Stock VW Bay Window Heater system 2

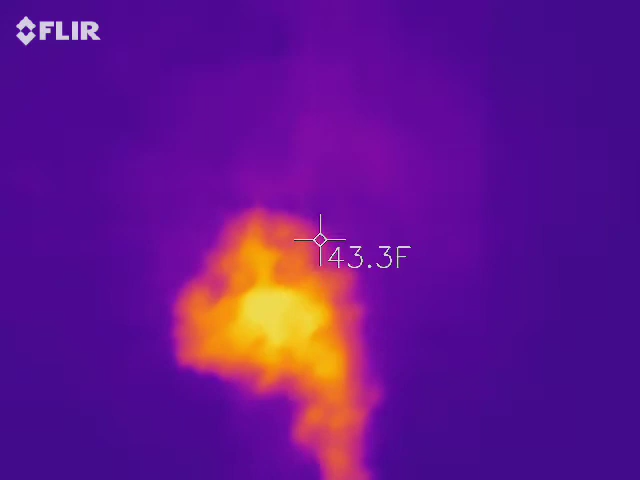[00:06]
I just relieved myself right there. Woop woop.
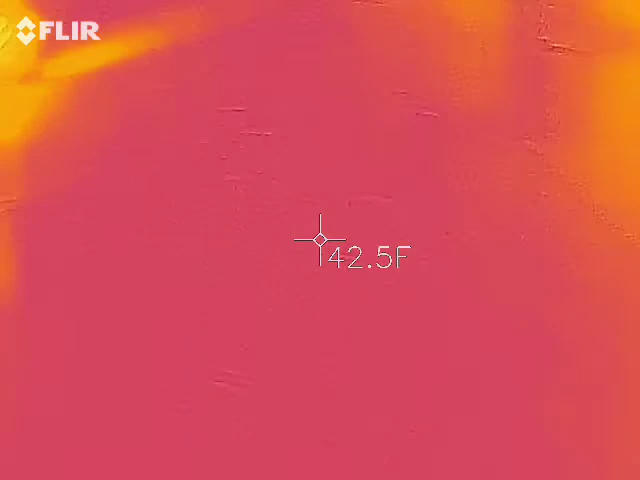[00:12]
On screen: spot 42.5°F
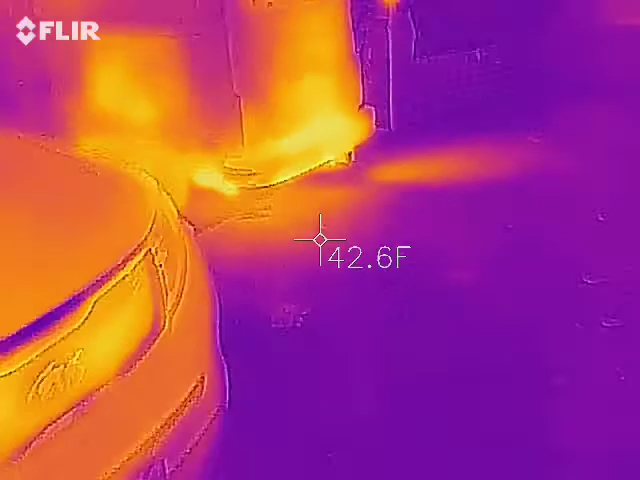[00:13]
On screen: spot 42.6°F
So we got over here by the bus.
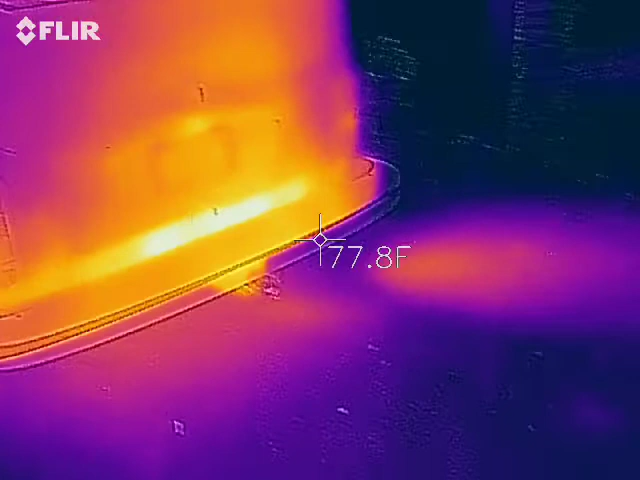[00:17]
Bus has been running a gas heater for the last 20-30 minutes.
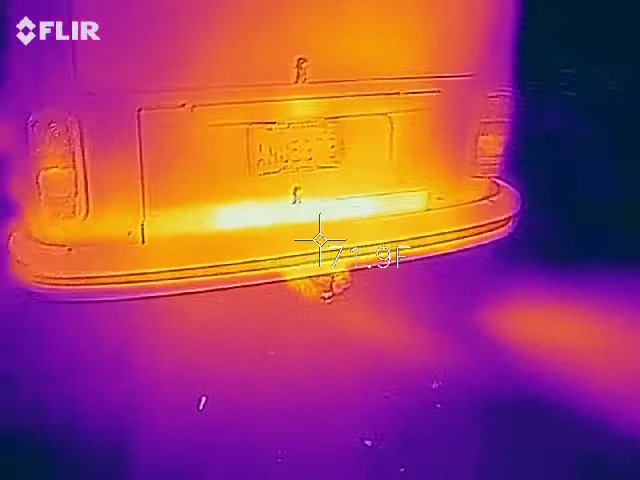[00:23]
We've already gone around and seen the other video but here it is.
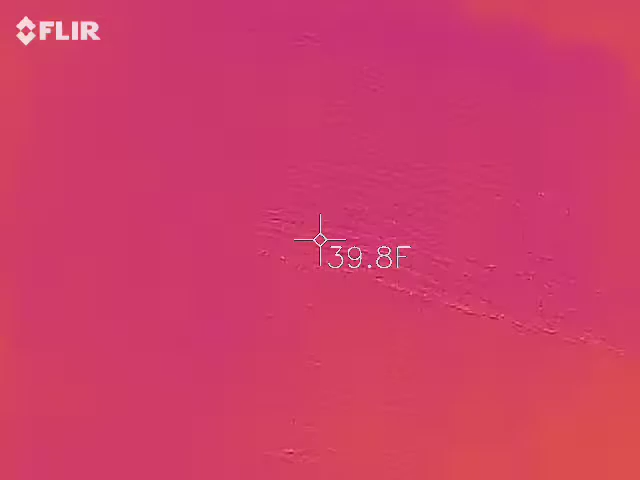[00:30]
On screen: spot 39.8°F
Here's like the temperature of stuff that's outside. It's outside right now. This is my yard, my front yard.
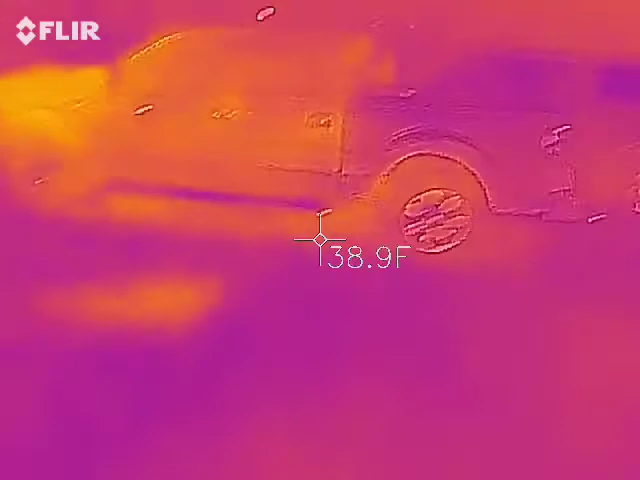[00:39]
On screen: spot 38.9°F
These are things out in the front yard.
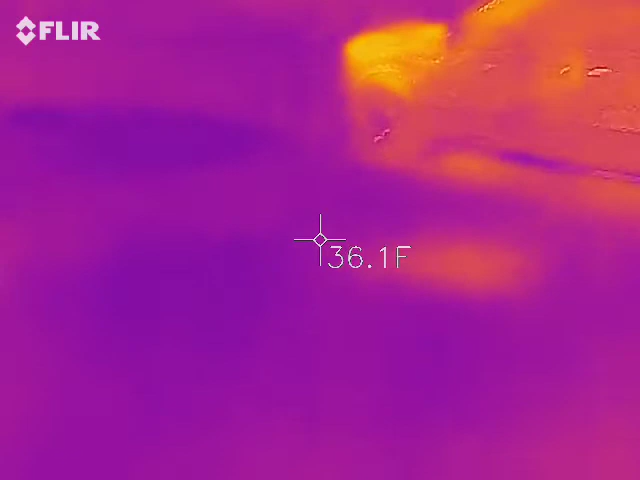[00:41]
On screen: spot 36.1°F
I can see my breath. It's cold as shit out here. I'm sure it's colder.
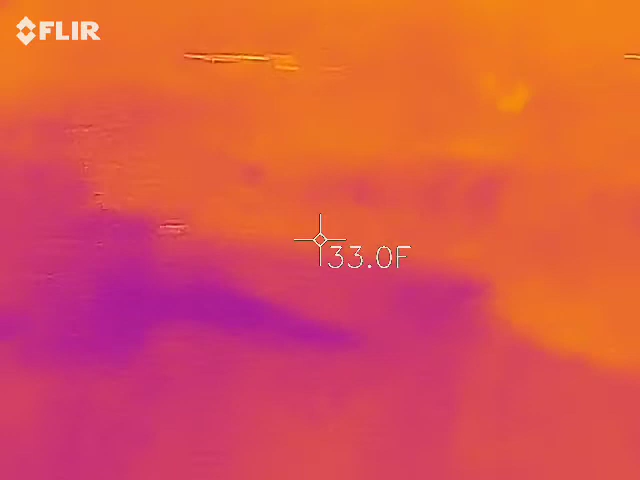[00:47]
On screen: spot 33.0°F
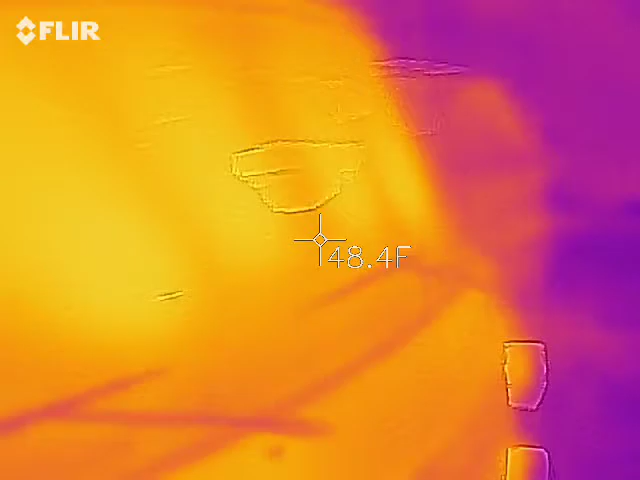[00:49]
On screen: spot 48.4°F
Stewart's inside the bus right now. Look at the windshield of the bus.
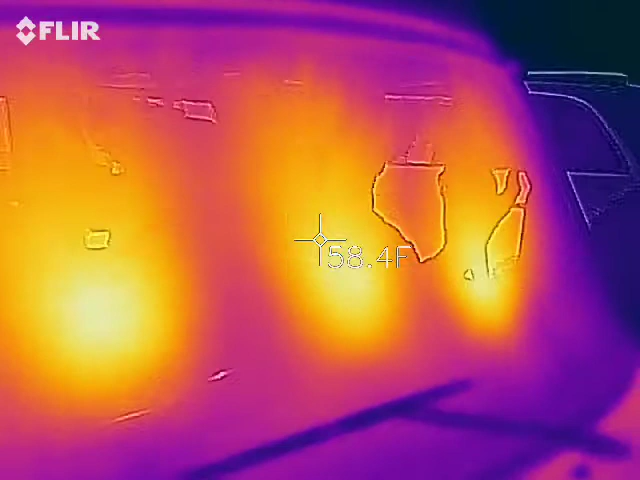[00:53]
On screen: spot 58.4°F
And we can't see him flipping us off.
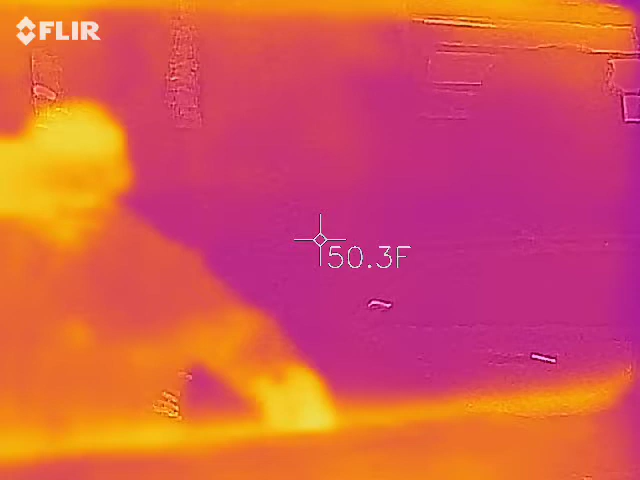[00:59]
On screen: spot 50.3°F
Wait, there we go. There he is right there. Look at that. Go buddy. No, that's me.
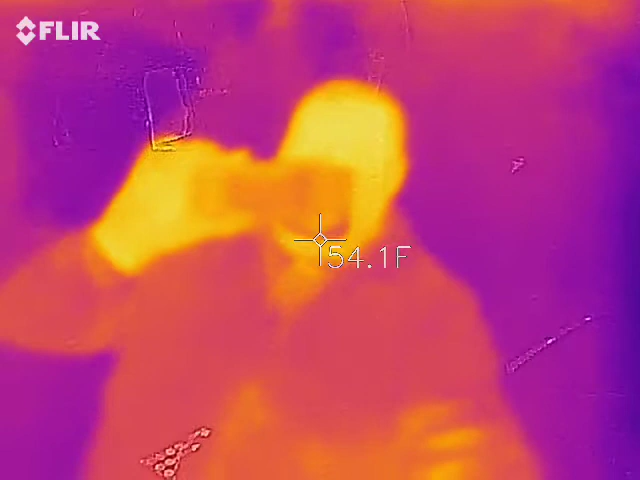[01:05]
On screen: spot 54.1°F
Never mind.
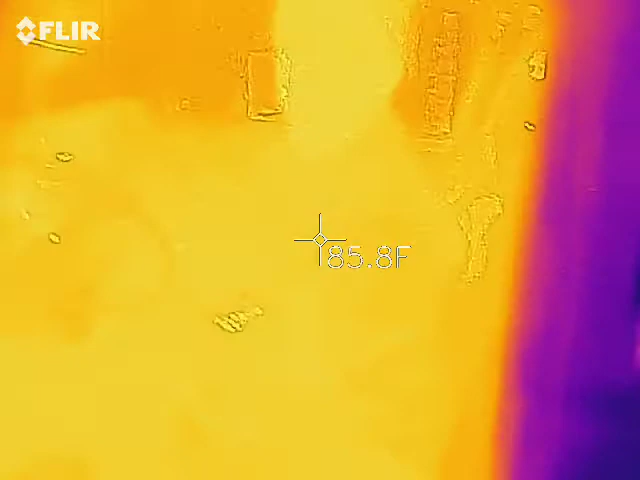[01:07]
On screen: spot 85.8°F
Nope, all I get is a reflection of me off the windshield. But there's Stewart.
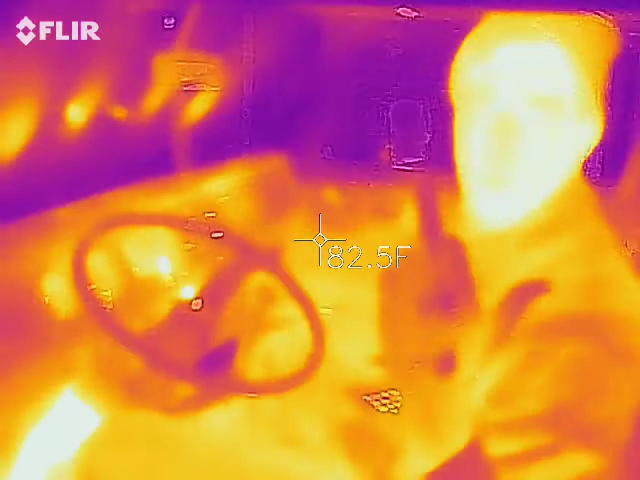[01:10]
On screen: spot 82.5°F
And inside the bus is like, look at it.
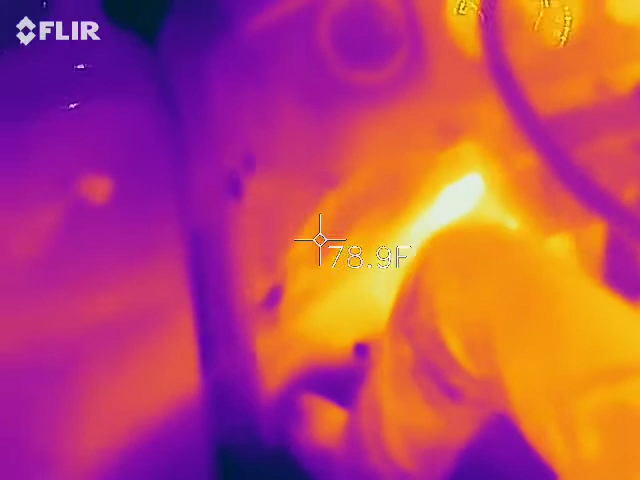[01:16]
On screen: spot 78.9°F
It's amazingly warm in here. That's stock heat.
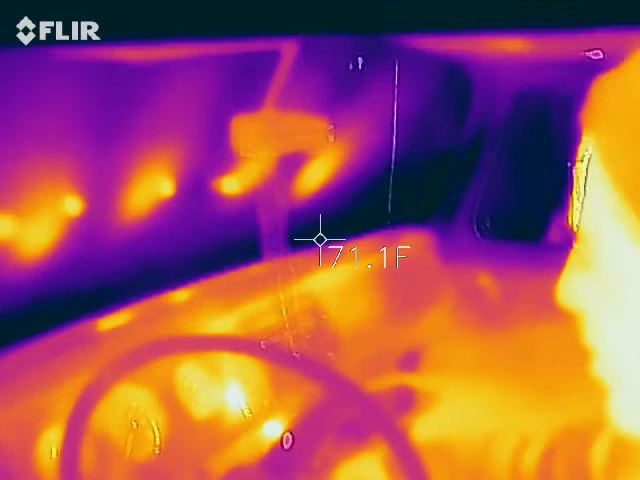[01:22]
Stock heat. What else are we doing? We're like piggybacking off the Everspotter right there. Yeah, there's a switch right there.